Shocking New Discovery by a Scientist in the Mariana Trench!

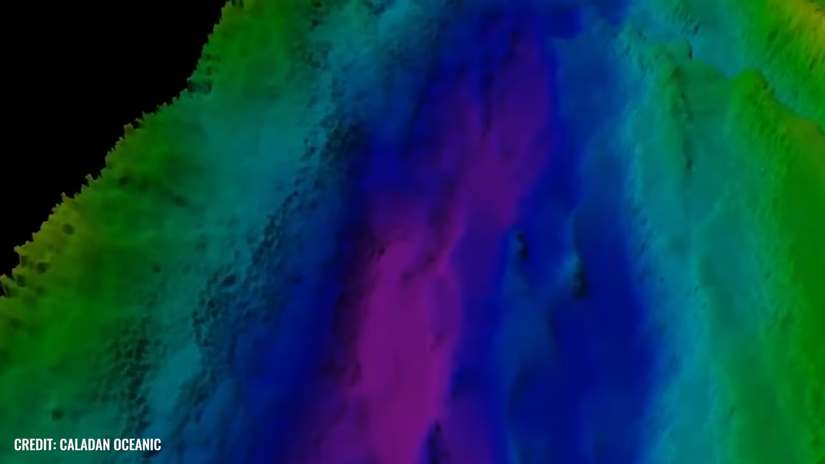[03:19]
deep fissure is formed in the case of the mariana trench